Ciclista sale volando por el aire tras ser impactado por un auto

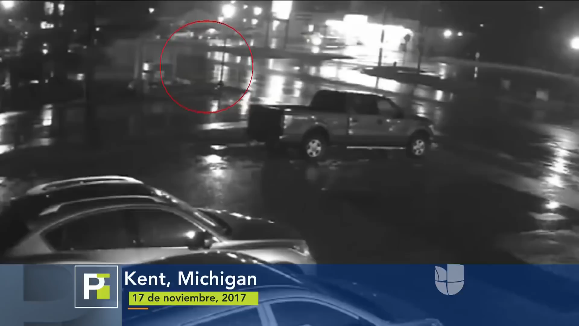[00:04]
Un auto impactó al hombre de 62 años que voló por el aire y quedó tendido sobre el pavimento.
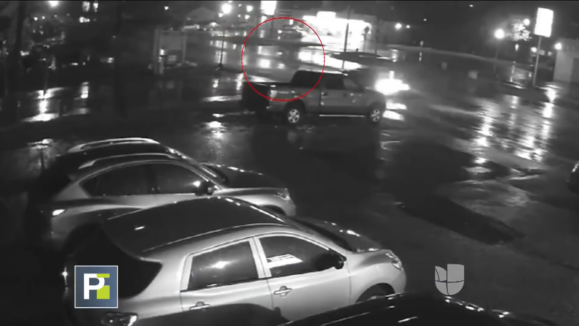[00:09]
El despiadado conductor se dio a la fuga, ahora es buscado por la policía y la víctima se recupera en un hospital.